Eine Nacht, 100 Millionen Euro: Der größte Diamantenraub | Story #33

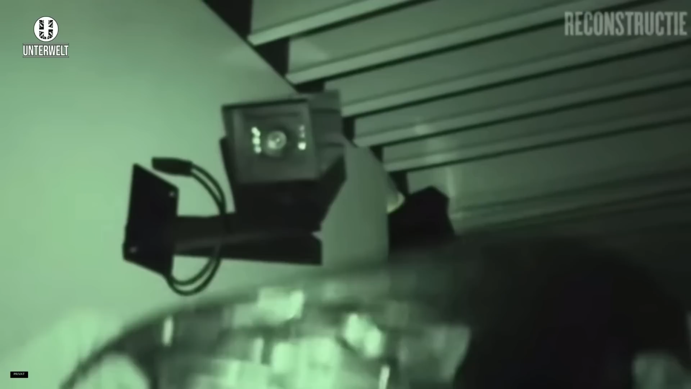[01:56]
Die Bande umging jedoch das hochkomplexe Sicherheitssystem auf einfachste Weise.
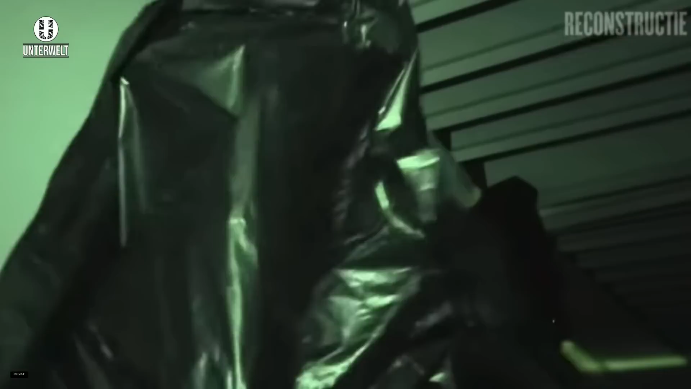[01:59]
So schalteten sie den Infrarot-Bewegungsmelder mit Haarspray aus und legten die Schalldetektoren mit einfachem Sprühschaum lahm.
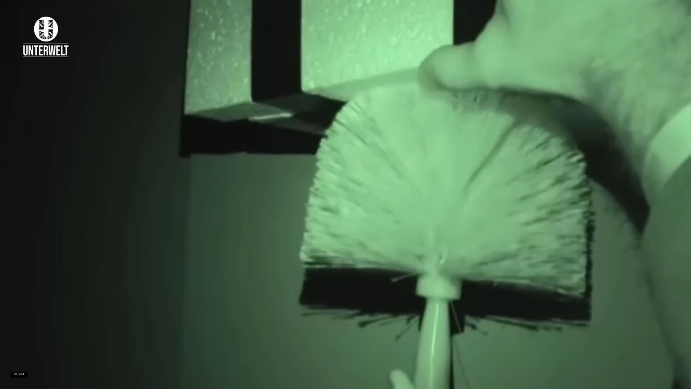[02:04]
Den benötigten Hauptschlüssel für den Tresorraum nahmen die Diebe einfach aus dem Vorraum, der dort ungesichert herumlag.
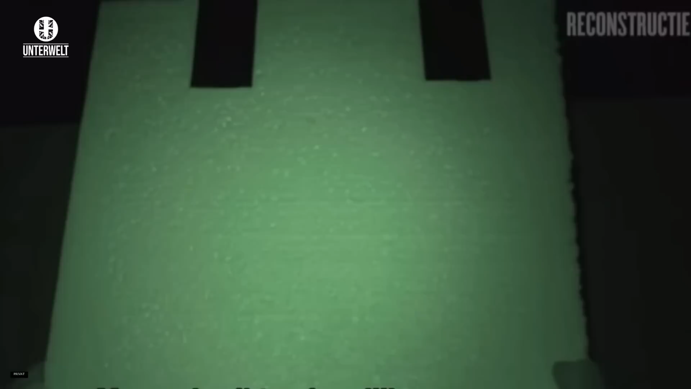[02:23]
So überlisteten sie auch den teuren Infrarot-Sensor für Körperwärme mit einer Styroporplatte und verdeckten den Bewegungsmelder mit einer Styroporbox.